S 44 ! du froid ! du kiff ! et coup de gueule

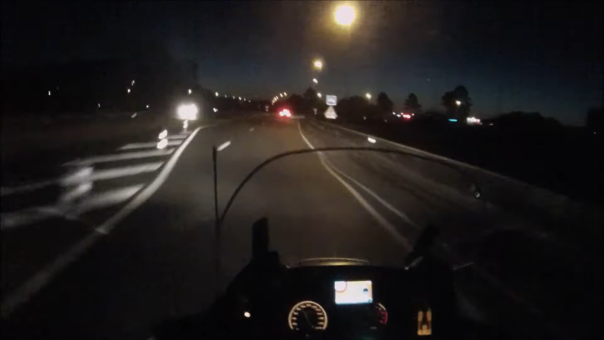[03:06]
il fait quoi lui il part avec son pare-brise pourri, gelé il y voit tellement rien qu'il omit de la route non mais sérieux quoi il prend 2 minutes pour le gratter tête de con putain mais comment est-ce qu'on peut être au psy j'ai même pas d'adjectif